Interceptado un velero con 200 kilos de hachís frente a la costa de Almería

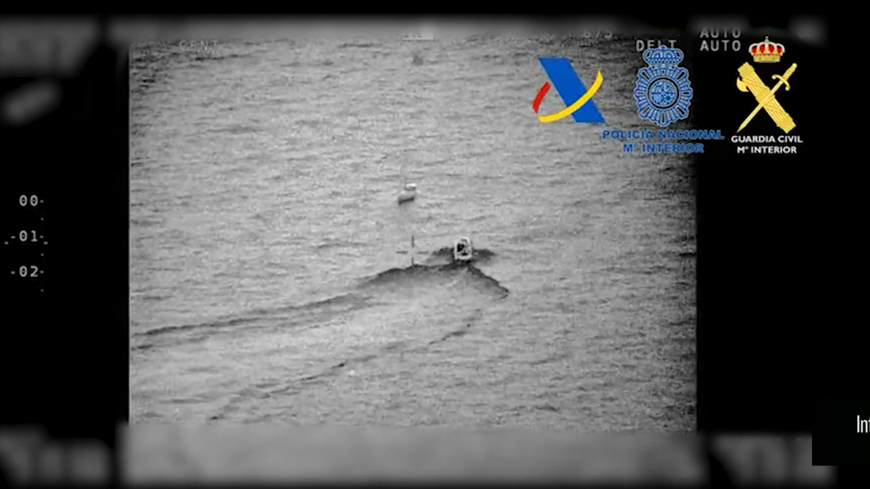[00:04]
La Guardia Civil, en colaboración con la Policía Nacional y la Agencia Tributaria, han interceptado un velero con 200 kilos de hachís frente a la costa de Almería.
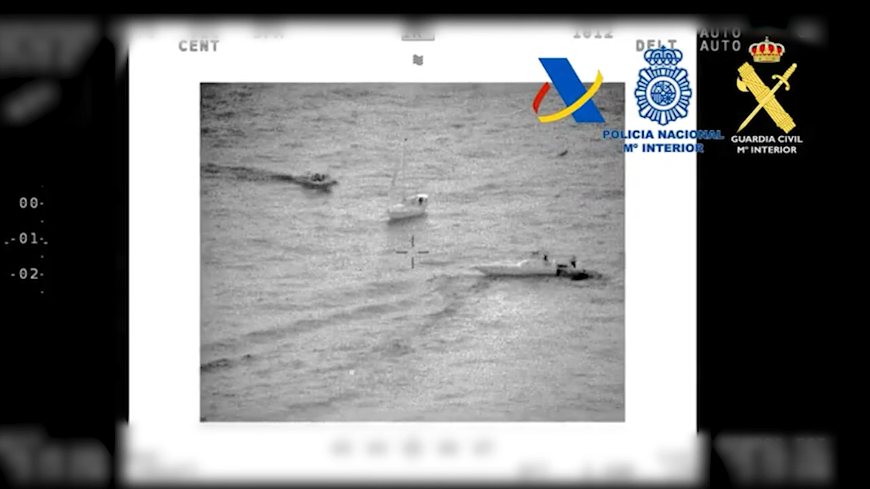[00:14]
La actuación se produjo el pasado día 3 de septiembre, cuando se detectó una embarcación en el Mediterráneo que podría estar siendo empleada en el tráfico de drogas. Al ser sometida a seguimiento por parte del Centro de Control de Vigilancia del Mediterráneo, se observaron movimientos sospechosos de la embarcación frente a las costas de Almería, por lo que se solicitó apoyo a las embarcaciones del Servicio Marítimo de la Guardia Civil y de Vigilancia Aduanera para su inspección y control.
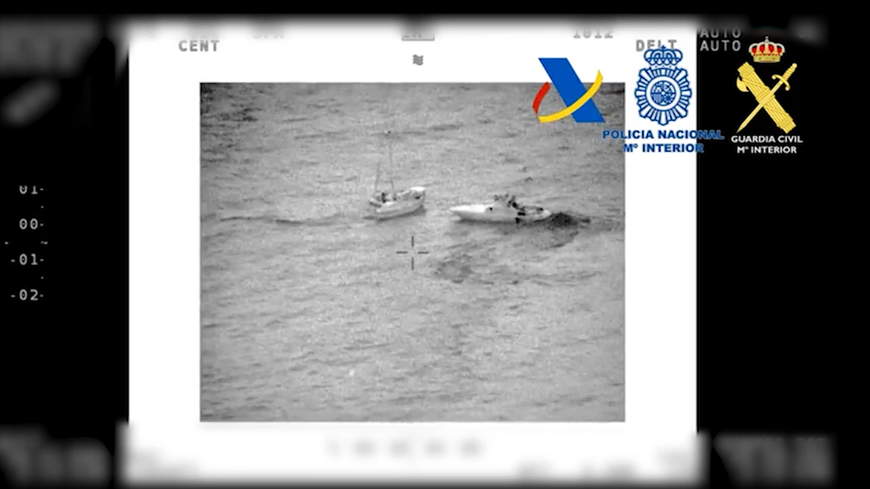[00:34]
Una vez trasladada al puerto de Almería, la embarcación portaba ocultos en el interior de un habitáculo fabricado al efecto 200 kilos de hachís. Los miembros de este operativo han podido detener a dos personas de nacionalidad española y proceder a la intervención de un velero de 12 metros de eslora.